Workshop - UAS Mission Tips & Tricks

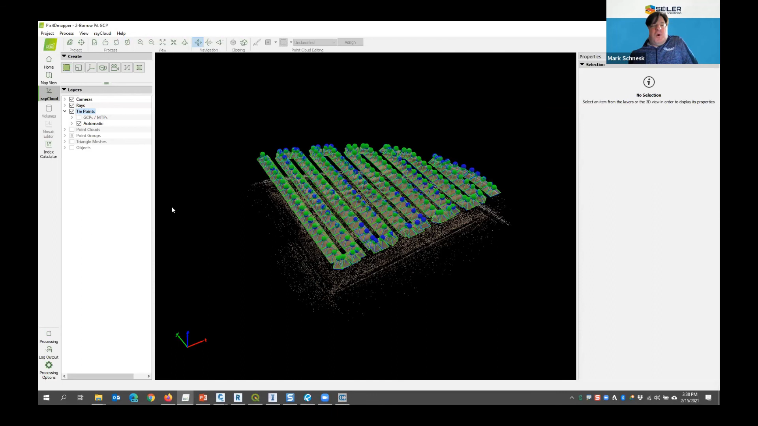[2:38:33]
let's say there was a specific area here that I wanted to mesh out without using the entire site. If you want to do it in Pix, you can remember, like I said, you can assign groups.
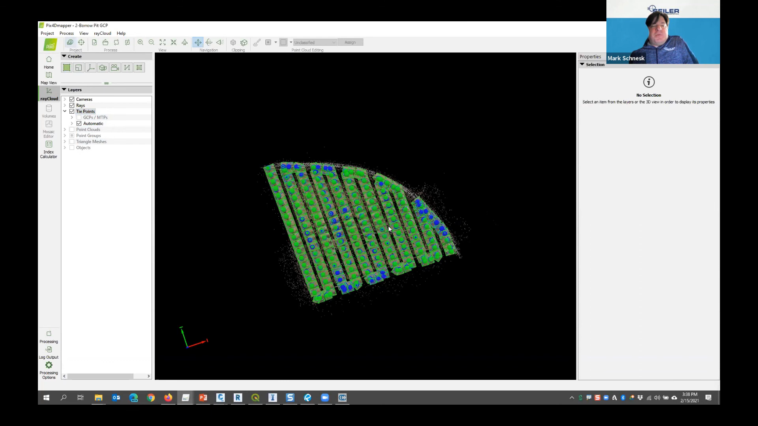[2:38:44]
So you can assign some group numbers to those photos, maybe make this area group 2, so that when you're actually running your model in the processing options, you can say, okay, group 1, 2,
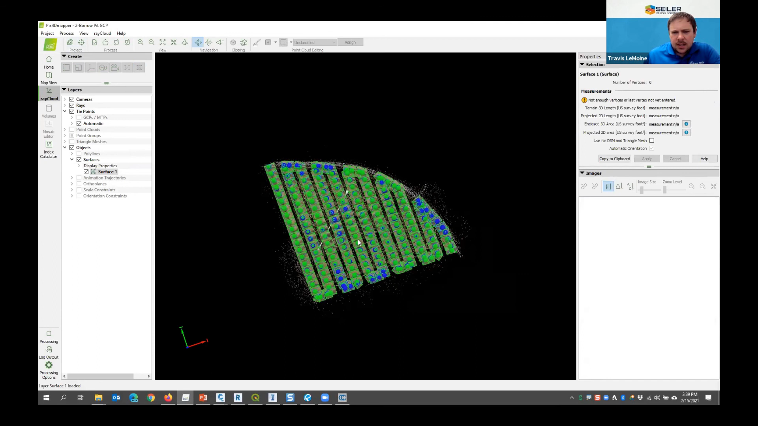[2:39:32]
Yeah. So and if that's a mesh area like that. Screen, yeah. Yeah. Let me turn off the photos, cameras. There it is. Yep. There you see it. Pipeline and mesh area.